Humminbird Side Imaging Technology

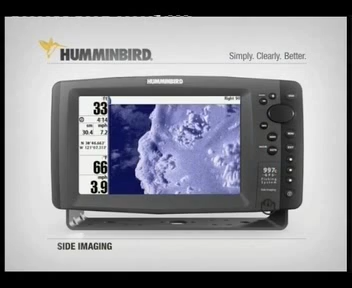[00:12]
Everything from rocks, to trees, to fish, to man-made sunken objects like this sailboat or this sunken bridge are rendered with photo-like clarity. Here's how it works. Normal sonar uses a sonar cone looking below the boat.
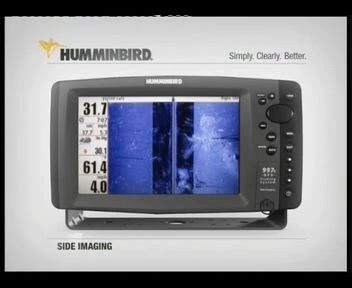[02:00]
But it's not just the picture-like images and coverage that has tournament anglers excited. It's what they can do with it. They can scan huge areas of water quickly. What used to take hours, now can take minutes. More importantly, the GPS location of anything they see up to 240 feet away can be instantly marked and returned to later. You can even freeze the display and mark the GPS location of an object. Your GPS-equipped Humminbird has its location locked down. In short, while others are still looking,
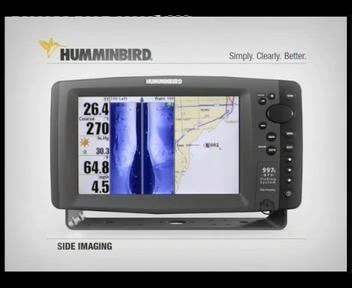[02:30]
you can already be fishing the most promising spots. Humminbird's side imaging also includes traditional 2D down-looking sonar. You simply won't find technology like this on any other fish finder.